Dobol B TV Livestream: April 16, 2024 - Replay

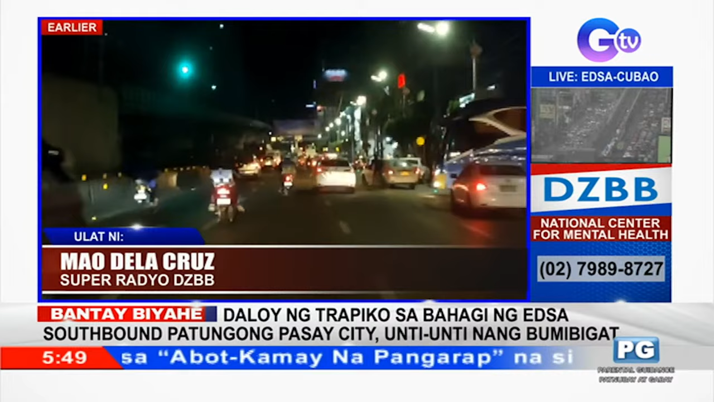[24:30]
Wala naman akong nadaanan na mga aksidente, Melo, ano, dito sa southbound lane ng EDSA, mula Quezon City, hanggang dito sa area ng lungsod ng Pasay. Narito na sa lungsod ng Pasay. Andiyan ka na. Ito naman, northbound. Ako, daming, ano, tricycle. Sumasalubong sa EDSA. Hindi pa ba nahuhuli yung mga yan? Ha? Ay, office hours ang hulihan. Alam mo naman, parang yung sa'yo. Mamaya pa, 8 to 5, 9 to 5 ang pasok ng mga MMDA, tsaka ng police. Eh, baka may ano pa yon, may hit break pa yon. Tama, may hit break pa. Ay, kaya malaya eh.